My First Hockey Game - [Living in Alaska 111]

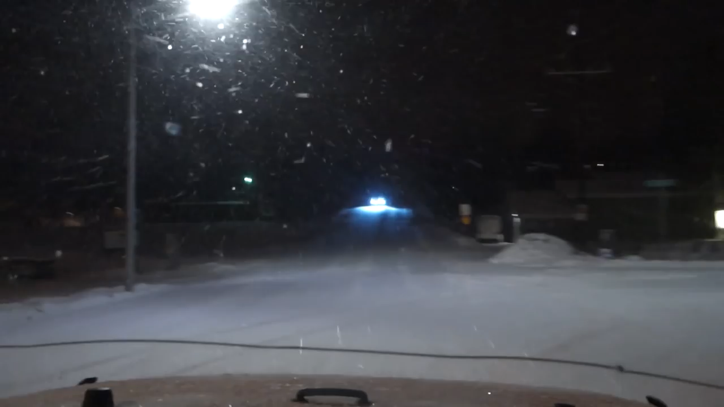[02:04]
Okay, time to pop it in. Four wheel drive. Yes, ma'am. There we go. Four wheel drive. Okay. Let's get up this hill. Let's get up this hill. This is fun watching all the, uh, the tire marks all over the road. Like, there's a lot of them, like, as we were driving, like, the tire marks are going off. See, look at this. Whoever was ahead before us, like, they were all over the road. Yeah. Thank God we have four wheel drive.